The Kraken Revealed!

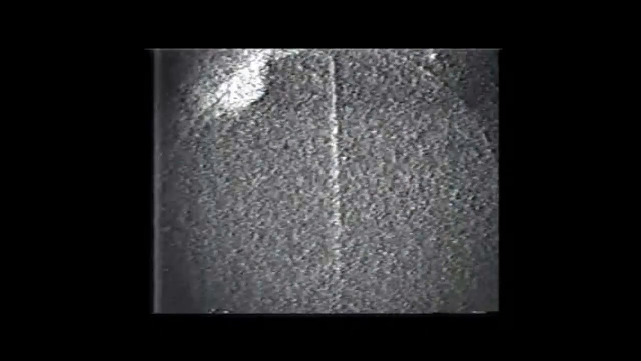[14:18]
That's just electronic noise on these super intensified cameras. You don't see the luminescence until we start to move the submersible forward.
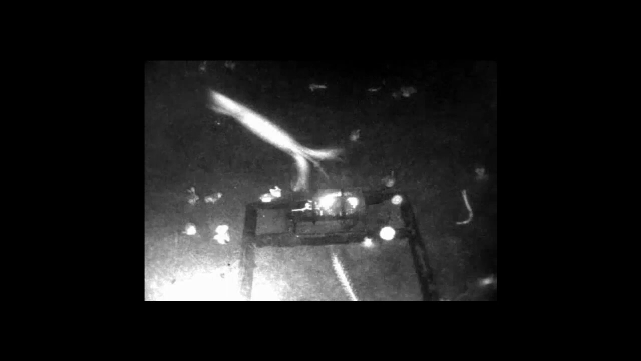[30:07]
This was another deployment system in the Monterey Canyon, and it became pretty obvious that this was actually a pretty good lure for bringing in squid.
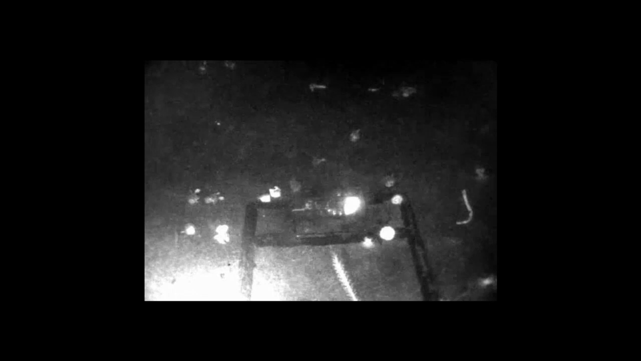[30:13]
That, in that case, that was a Humboldt squid. And we saw this 26 separate times.
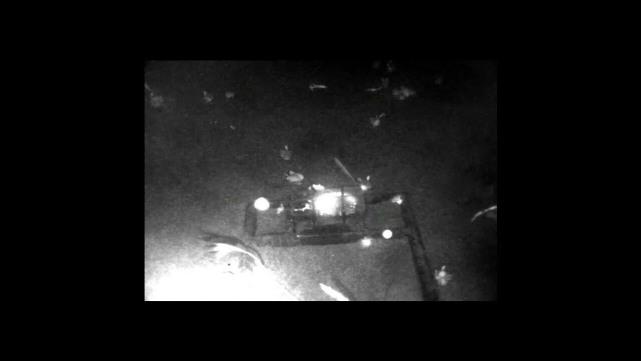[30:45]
There's supposed to be something to eat here, and what the hell?
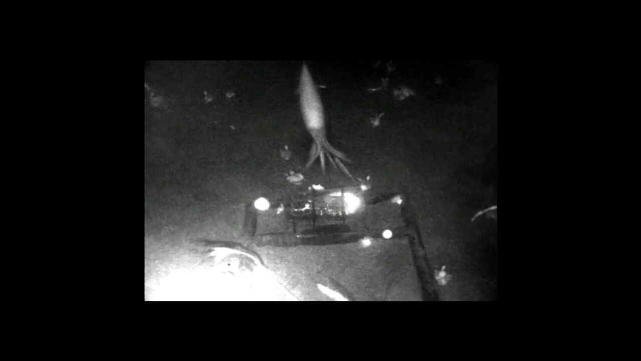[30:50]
And he's persistent, and he keeps thinking, look, I know there's food here. There's got to be something to eat.
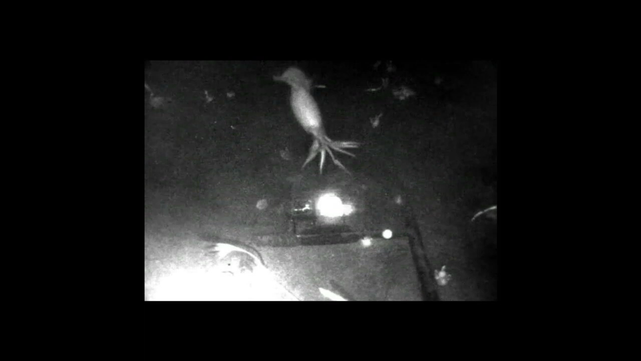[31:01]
But as I said, this is one really smart squid, because he thinks about it in his little squid brain for a while, and then he comes around and he thinks, well, maybe if I come in from a different angle? No luck. So it was this success that led me to be invited on this new giant squid expedition. And I convinced them to try this in a completely different way. I convinced them that we'd been scaring the animals away,
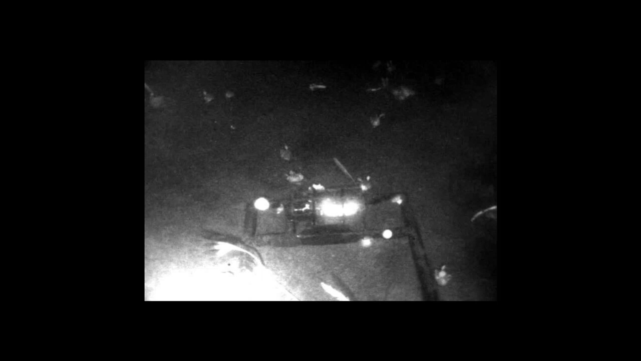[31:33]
and what we needed to use was red lights to go into stealth mode, to be quiet, and to use an optical lure. And so that is how I came to be involved in this expedition, which was the hunt for the giant squid, which was on,
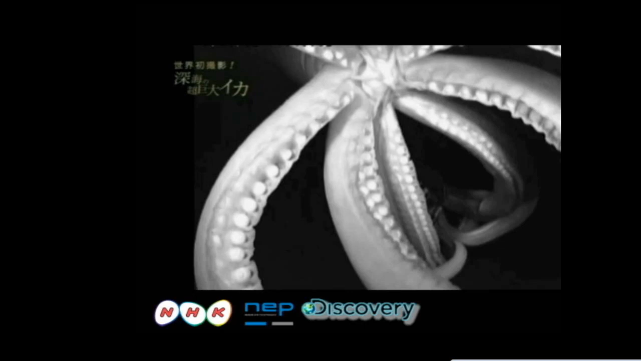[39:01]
which it would have viewed as the predator feeding on the prey, and was utterly fearless in going after something that huge. So we were also using this submersible.